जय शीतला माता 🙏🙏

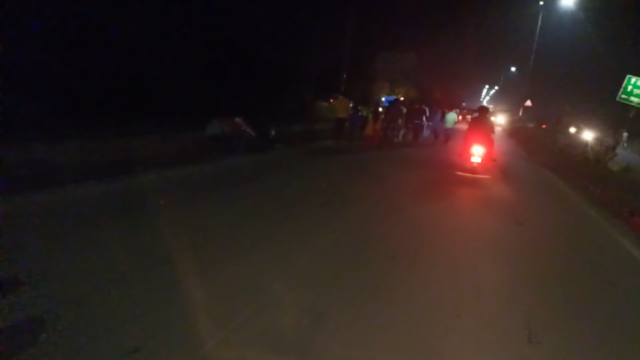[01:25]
और गेट आगया मंदर का रंजीत यह मंदर का गेट आगया विया नहीं
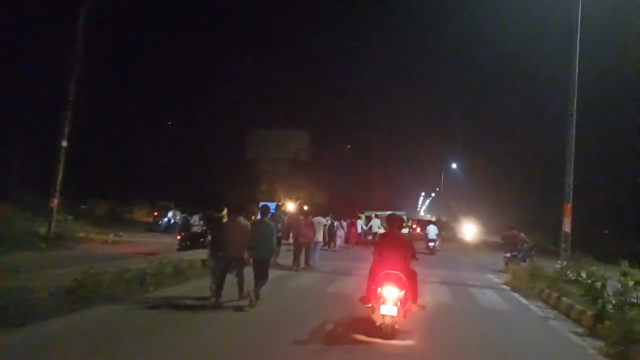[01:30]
आंगे गेट है अंगे दरवार में है थोड़ी से दूर है माता मरिया और